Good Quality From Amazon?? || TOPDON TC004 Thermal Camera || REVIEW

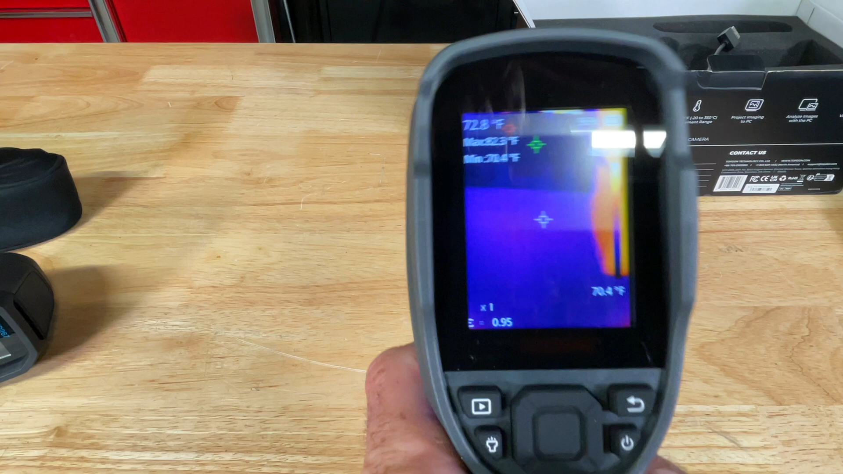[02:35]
I won't lie to you I'm very impressed it does refresh occasionally the
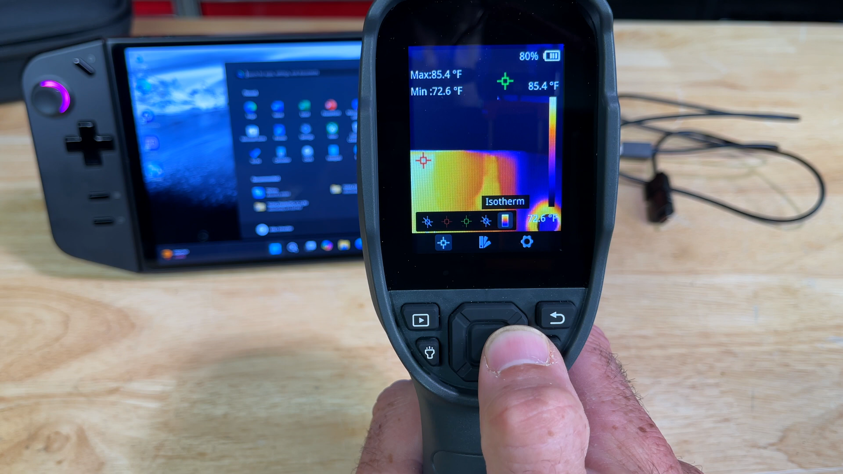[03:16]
On screen: max 85.4°F, min 72.6°F
isotherm the middle is palette so you can change the color scheme to
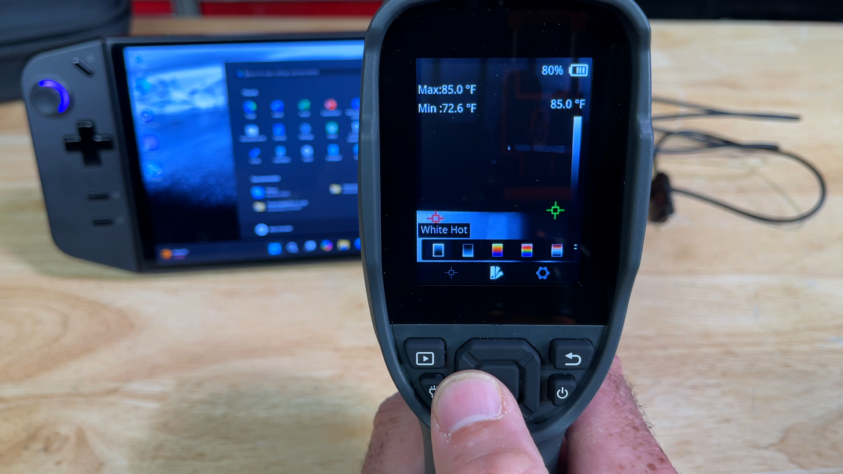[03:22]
On screen: max 85.0°F, min 72.6°F
make it easier to see what you're doing iron is the default will stick with iron and then you have settings emissivity temperature distance
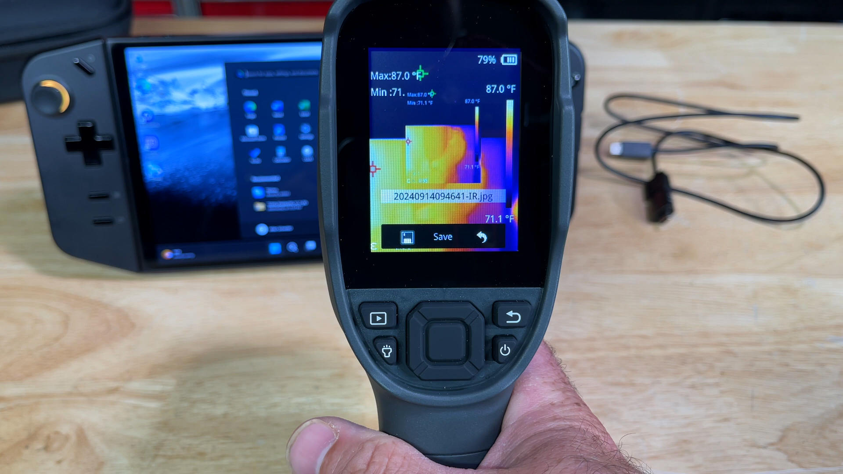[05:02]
On screen: max 87.0°F, scale top 87.0°F, scale bottom 71.1°F
there's your option to save go back cancel if we pull the trigger again we can hit save right in the middle there and we'll save that picture it's that simple to take a
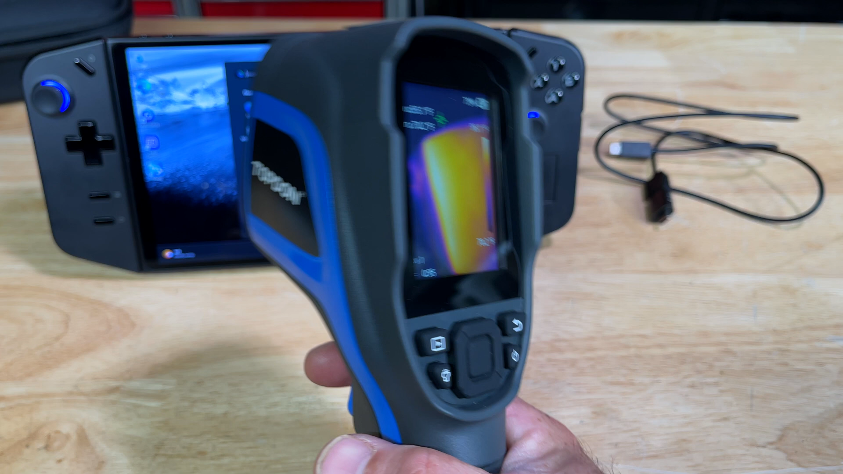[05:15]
video long press the trigger until you see the time counter there and now we're
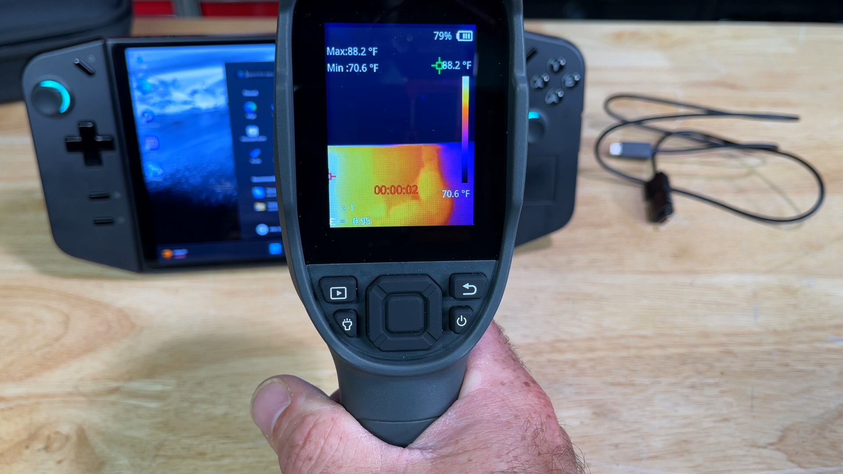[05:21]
On screen: max 88.2°F, min 70.6°F, scale top 88.2°F, scale bottom 70.6°F
taking a video stop it press the trigger again and there you go gallery is this button here
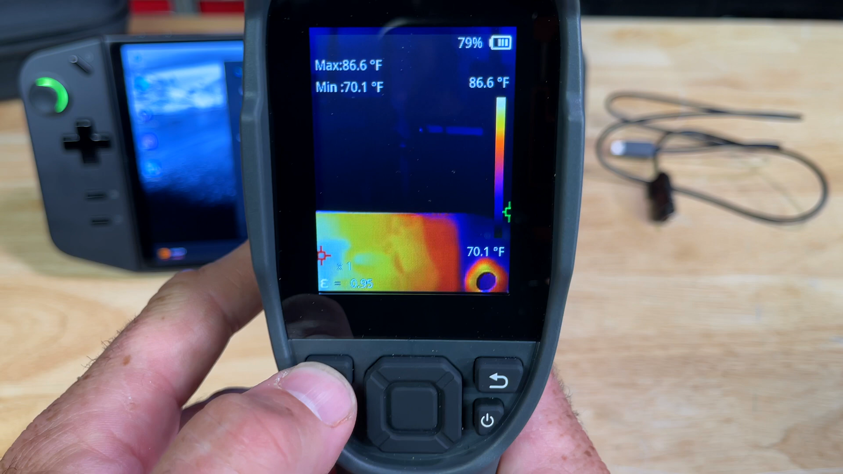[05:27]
On screen: max 86.6°F, min 70.1°F, scale top 86.6°F, scale bottom 70.1°F
go to your gallery look at your videos and pictures nicely done no BS
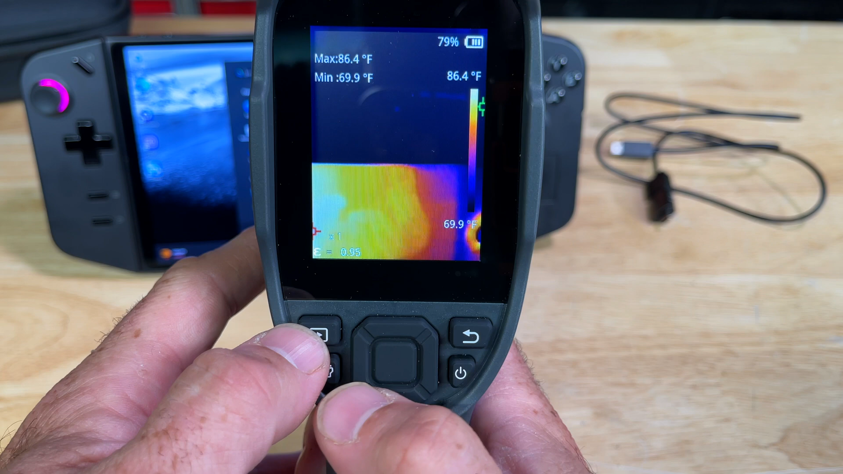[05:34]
On screen: max 86.4°F, min 69.9°F, scale top 86.4°F
press that button gives you a work light press it again turns
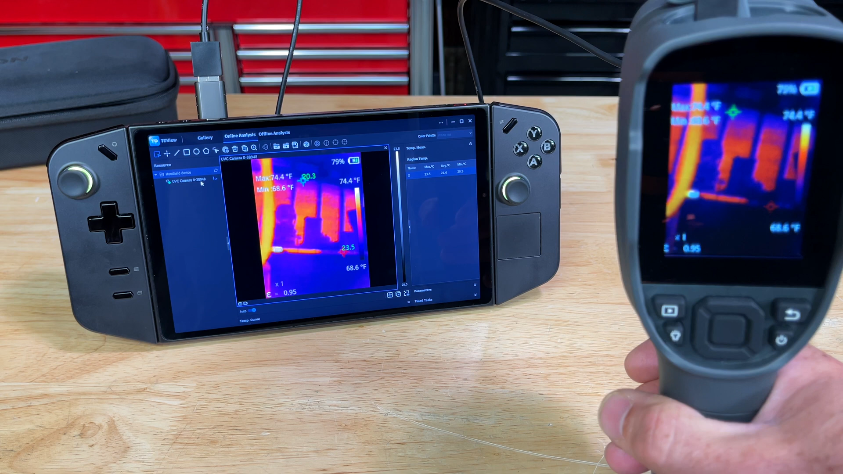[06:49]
On screen: max 74.4°F, min 68.6°F
so it works good you can project to this there's a ton of options and it works as advertised I didn't have any trouble I downloaded the app I plug in the device
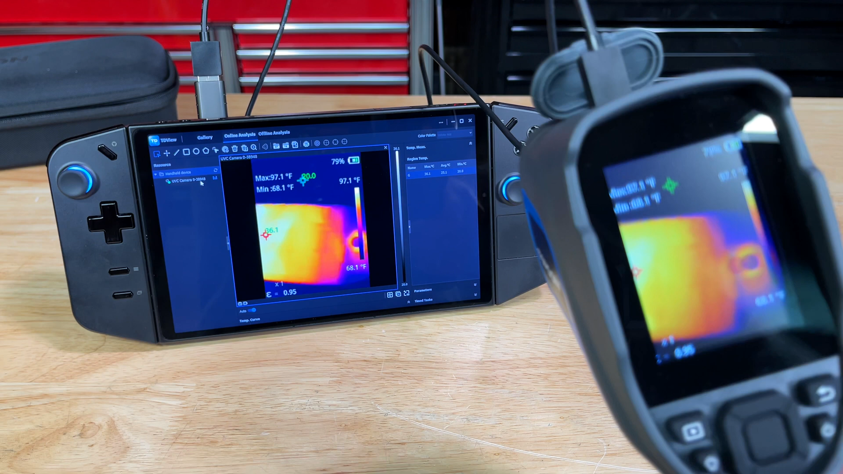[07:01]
On screen: max 97.1°F, min 68.1°F, scale top 97.1°F, scale bottom 68.1°F
and that's it it's pretty cool man here's what the gallery looks like
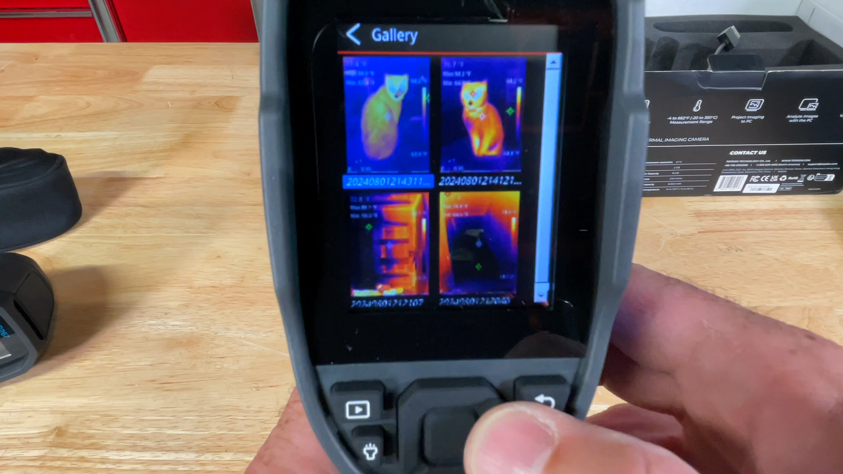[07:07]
I took a few pictures on a really hot day it's about a hundred and two outside just walking
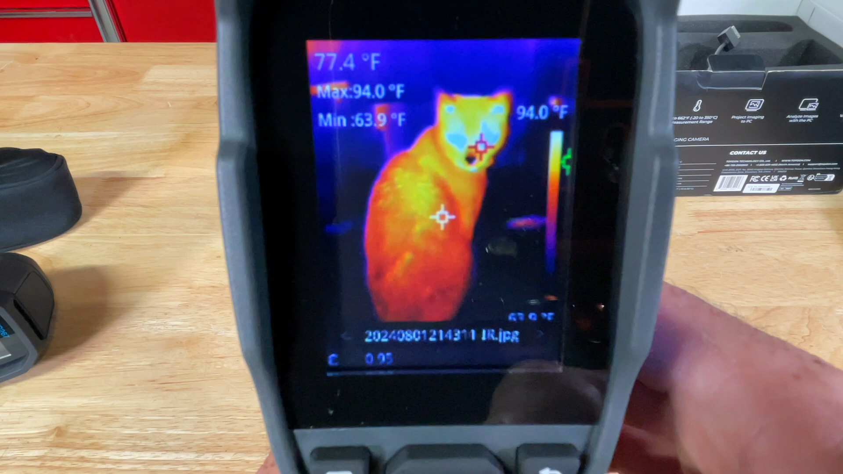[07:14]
On screen: spot 77.4°F, max 94.0°F, min 63.9°F, scale top 94.0°F
around in my house testing this out there's been the orange cat he's the same color on a thermal camera
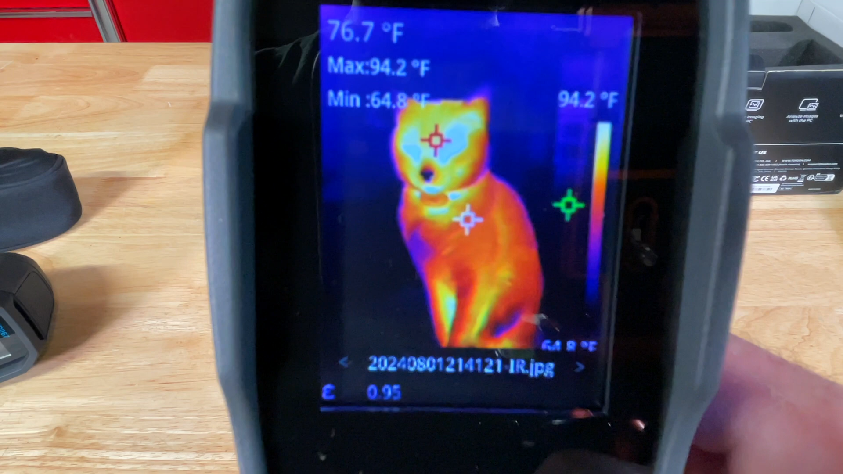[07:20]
On screen: spot 76.7°F, max 94.2°F, scale top 94.2°F
as he is in real life pretty much look how cold his nose is this is my kitchen on a hundred degree day
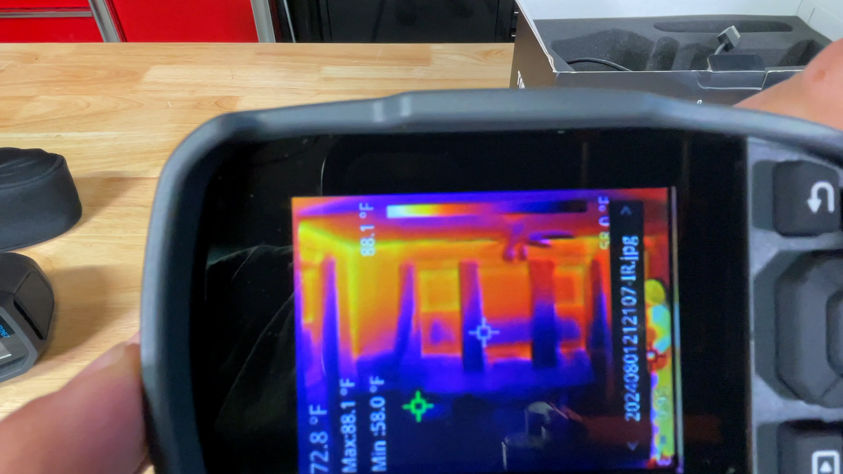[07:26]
On screen: spot 72.8°F, max 88.1°F, min 58.0°F, scale top 88.1°F
it really shows to emphasize how insulation works in your house this is my top of my basement stairs looking down in my basement there's my fireplace
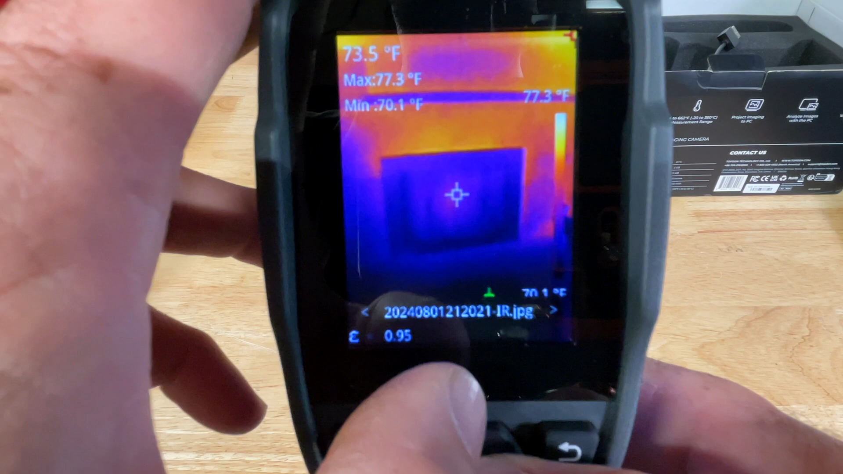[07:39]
On screen: spot 73.5°F, max 77.3°F, min 70.1°F
this this is the bedroom upstairs and this was the most shocking
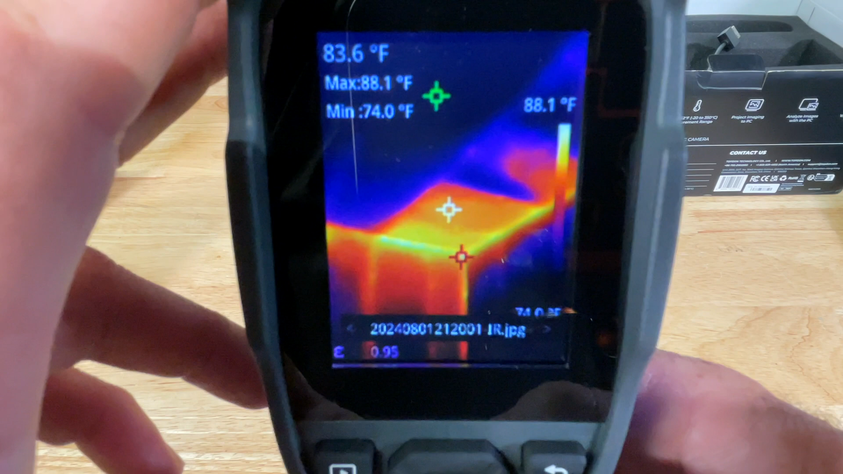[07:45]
On screen: spot 83.6°F, max 88.1°F, min 74.0°F, scale top 88.1°F
photos I took that day the weather it just broke it was 103 all day and
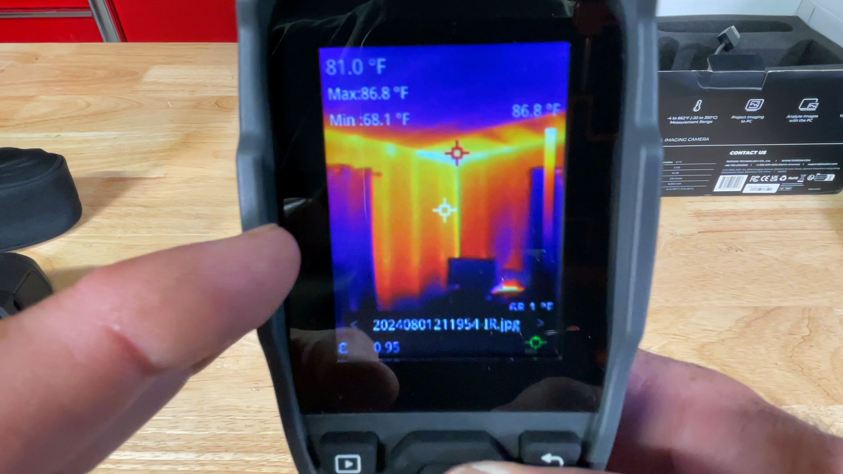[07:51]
On screen: spot 81.0°F, max 86.8°F, min 68.1°F
a storm rolled in and it knocked down to about 80 I figured I'd take some pictures while everything was
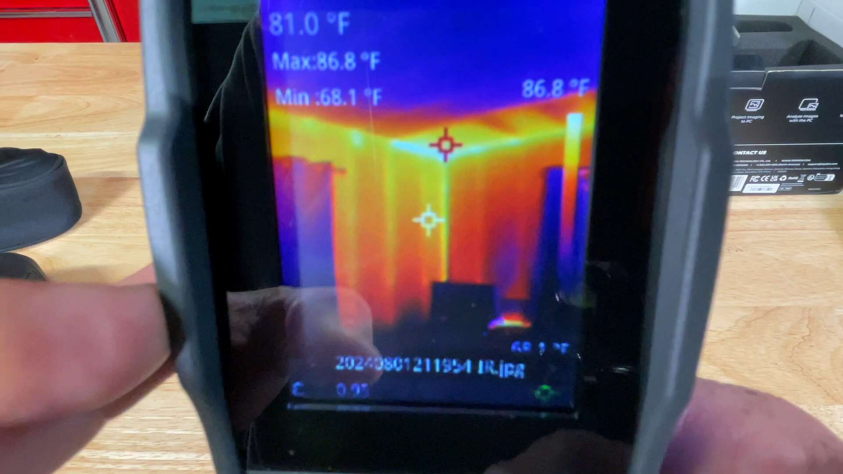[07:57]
On screen: spot 81.0°F, max 86.8°F, min 68.1°F, scale top 86.8°F
super heated up you can see all the studs you can actually see all